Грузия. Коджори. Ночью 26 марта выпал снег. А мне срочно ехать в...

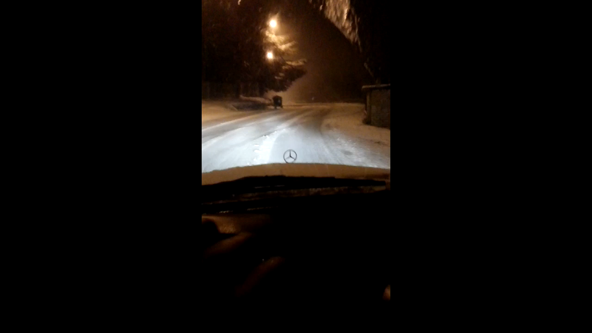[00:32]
Слава Богу, мороза нет. Ну, сейчас потихонечку спустимся до определенного уровня с высоты. Там уже снега не будет. Потихонечку ползу на пониженной передаче. Были уже экстремальные моменты. Вот такой вот крутой поворот. Машина не тормозит. Переключился на лоу режим и спокойненько вошел в поворот.